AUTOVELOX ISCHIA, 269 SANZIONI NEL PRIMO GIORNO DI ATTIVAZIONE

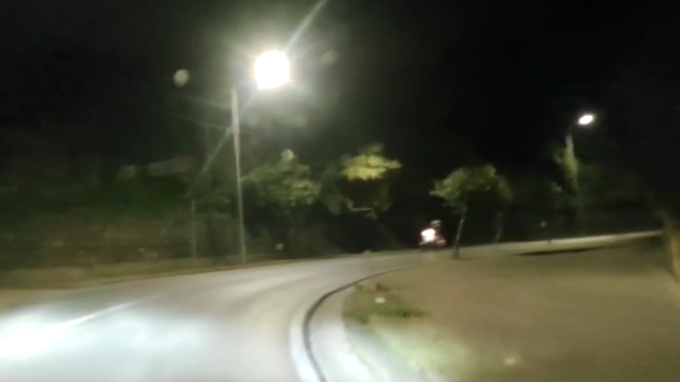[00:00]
Dalla mezzanotte del primo gennaio sono attivi nel comune di Ischia i quattro autovelox fissi installati sulla cosiddetta sopraelevata e su via Baldassarre-Cossa. Nel primo caso il limite di velocità è fissato sui 50 km orari, mentre nel secondo caso il limite massimo è di 40 km orari,
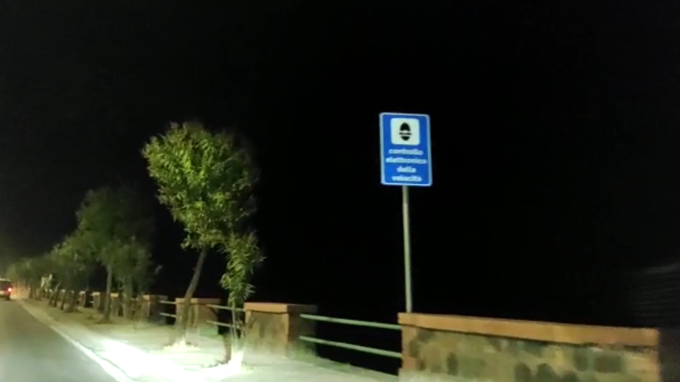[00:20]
come su gran parte dell'anello stradale principale dell'isola di Ischia. Nei giorni di preesercizio, in cui la Polizia Municipale ha potuto constatare il funzionamento degli impianti,
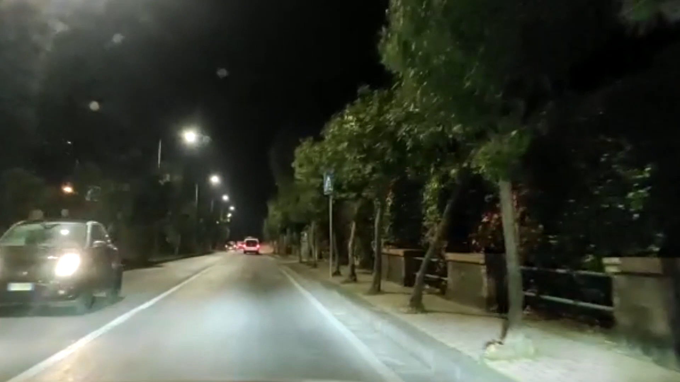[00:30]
sono stati registrati numeri di infrazioni molto elevati.